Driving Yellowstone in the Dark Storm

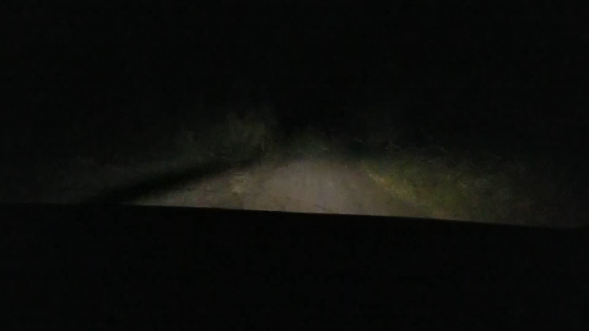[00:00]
driving out of Yellowstone. Lightning and hail. It seems like there's always a rainstorm as we leave Yellowstone. It's always crying when we leave. Yeah. But we're coming back.